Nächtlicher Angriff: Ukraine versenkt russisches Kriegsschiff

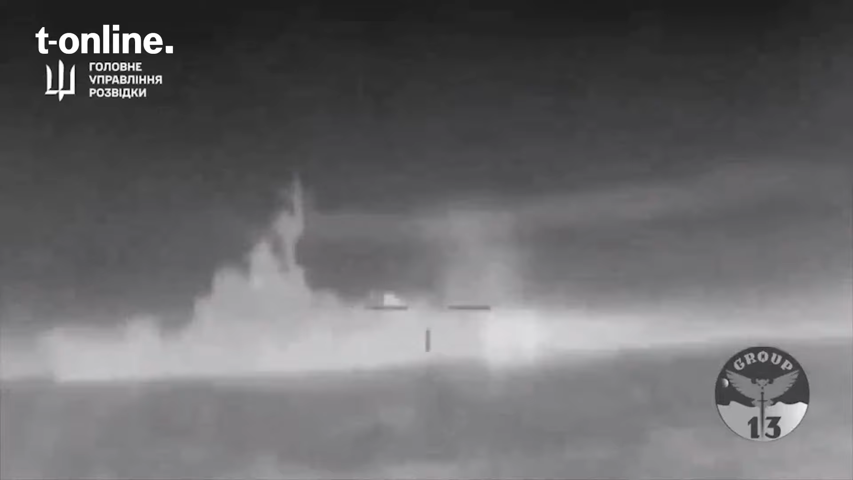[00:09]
Einer ukrainischen Spezialeinheit ist während einer nächtlichen Militäroperation offenbar ein
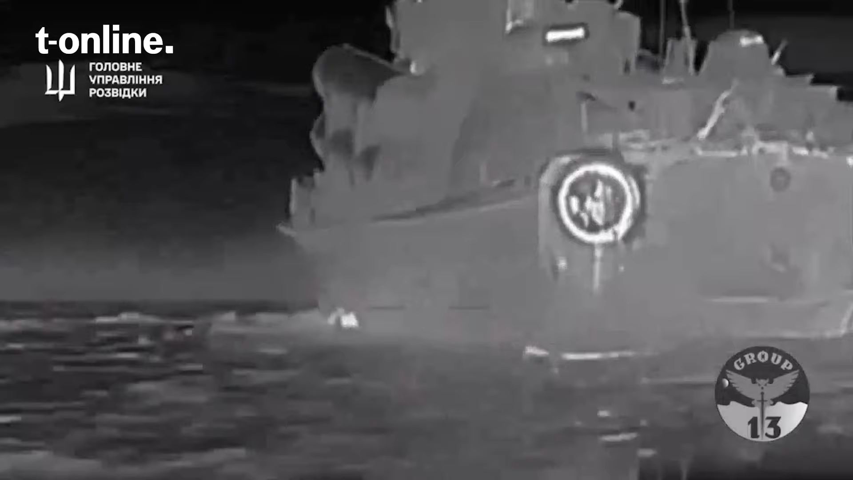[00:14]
herber Schlag gegen Putins Schwarzmeerflotte gelungen.
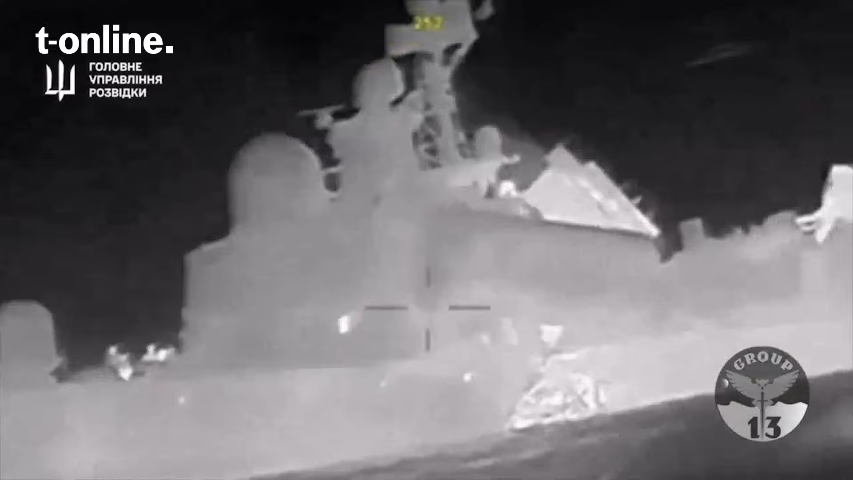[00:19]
Aufnahmen, die das ukrainische Verteidigungsministerium veröffentlichte, zeigen, wie mehrere Seedrohnen im Rumpf eines Kriegsschiffes einschlagen.
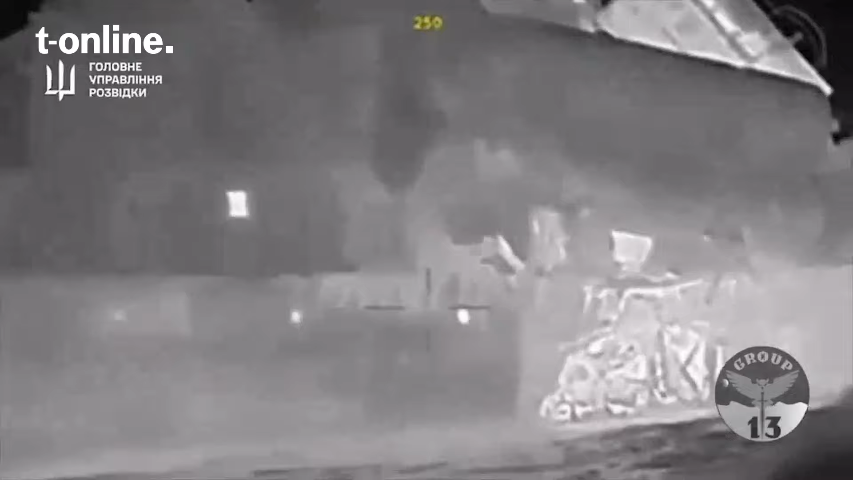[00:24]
Aus der Ferne filmt eine Kamera kurz darauf eine massive Explosion.
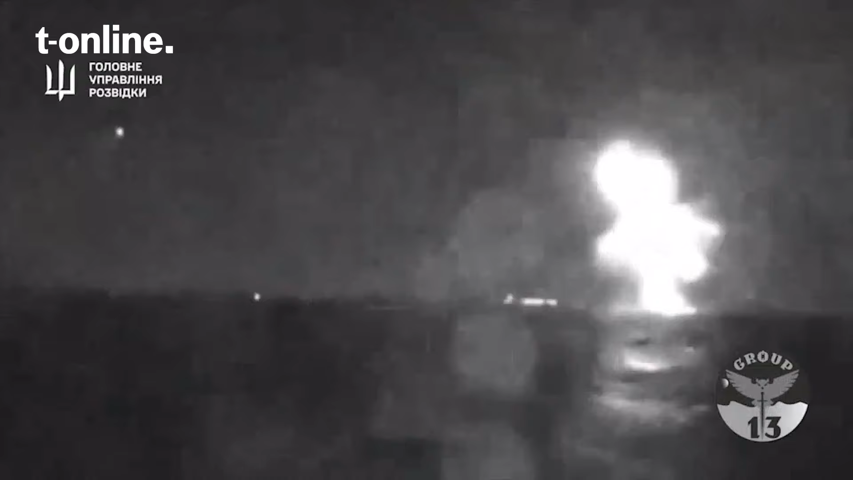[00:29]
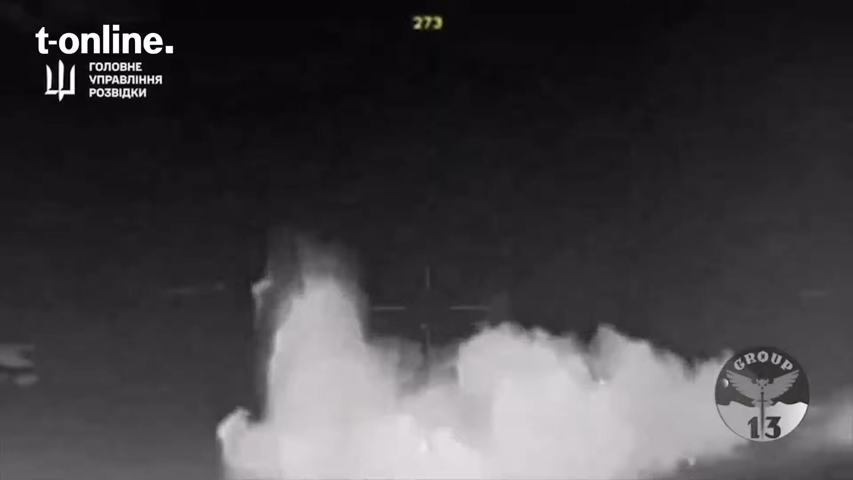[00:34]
Ukrainischen Angaben zufolge hätten mehrere Volltreffer der Seedrohnen das russische Schiff versenkt.
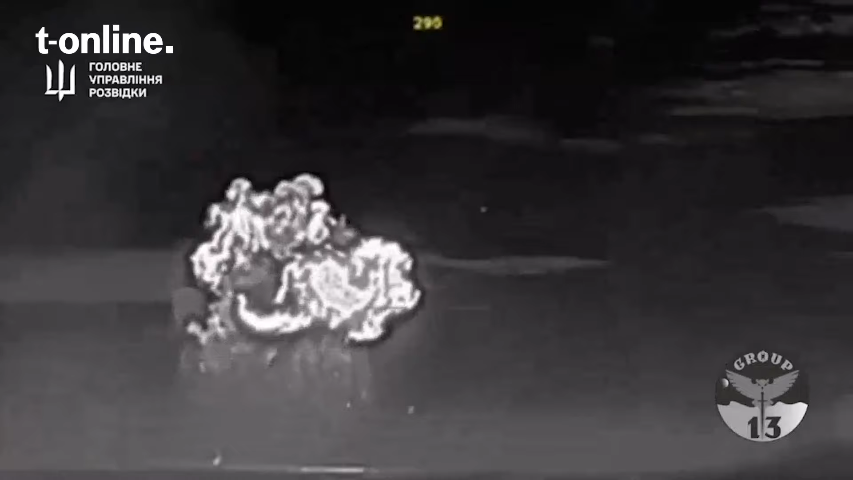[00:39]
Auf Videos ist zu sehen, wie der Schiffsrumpf senkrecht aus dem Wasser ragt.